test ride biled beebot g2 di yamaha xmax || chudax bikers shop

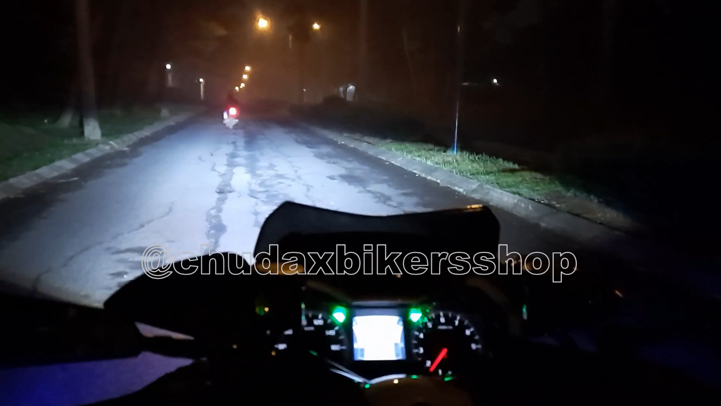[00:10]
Hasil outputnya juga, kalau low beam begini dia nggak silau, tapi begitu high beam. Hello guys, jumpa lagi bersama kami di CBS Moto TV.
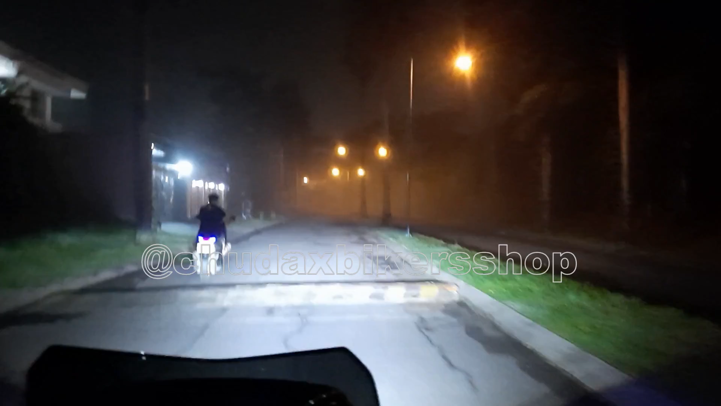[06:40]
Nah, ini bagian yang kita nerjang kabut. Kabutnya lumayan tebal juga. Walaupun Tangerang ini bukan di dataran tinggi ya, tapi
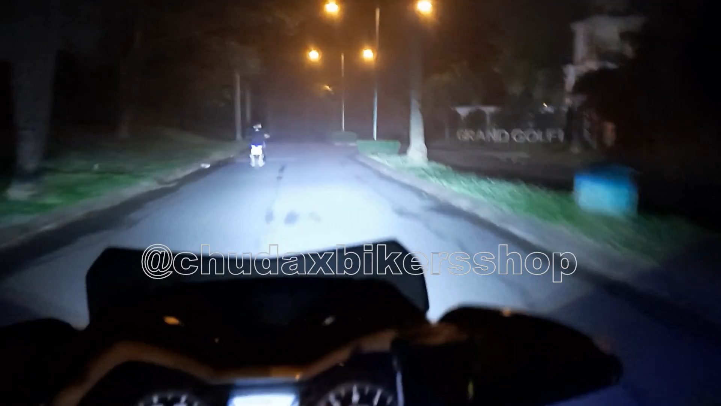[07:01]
kebetulan cuacanya lagi mendukung untuk terjadinya kabut. Ya pokoknya seperti itulah. Kalau menurut kita sih overall masih oke banget ya di tengah kabut kayak gini.
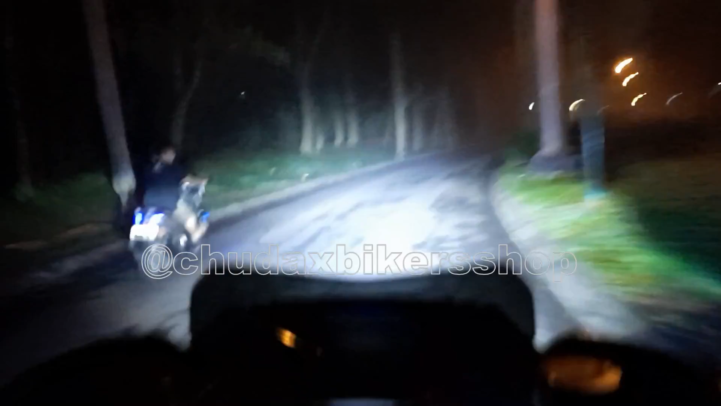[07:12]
Ini high beam low beamnya juga masih enak banget. Pas lampu jauh itu benar-benar terangnya tembus sampai ujung dan ya kalian lihat sendiri. Recommended lah. Untuk kelistrikannya sendiri juga aman banget, hemat energi, tetap anti silau juga, dan yang pasti terang.
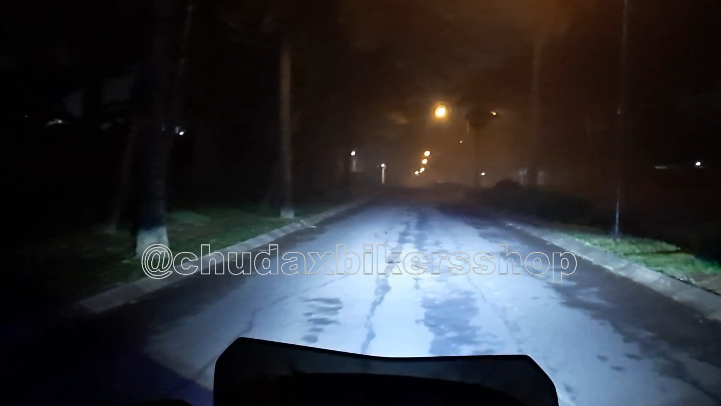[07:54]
Tes cahaya di tengah kabut ya guys, kabut tipis-tipis di kota Tangerang. Masih tembus, masih enak. Hasil outputnya juga, kalau low beam begini dia nggak silau, tapi begitu high beam mantap banget guys.